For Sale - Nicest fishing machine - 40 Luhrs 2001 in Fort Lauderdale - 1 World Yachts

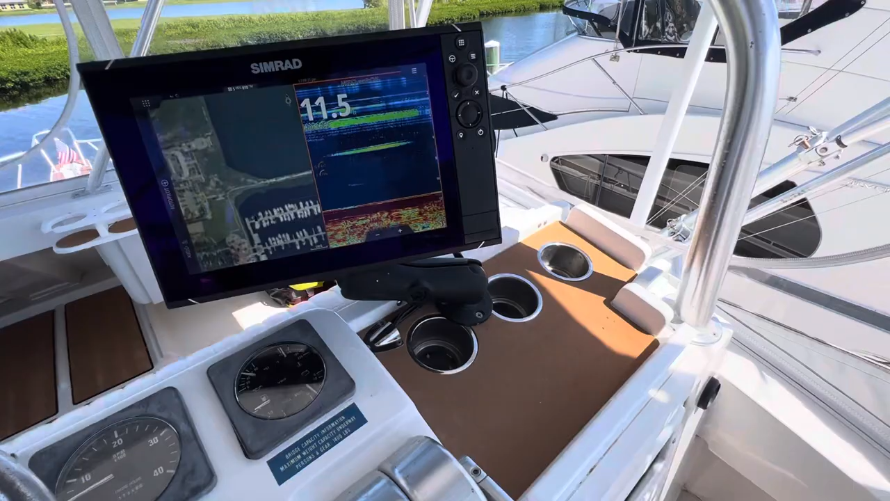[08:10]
and you can get this screen on the TV in the salon as well.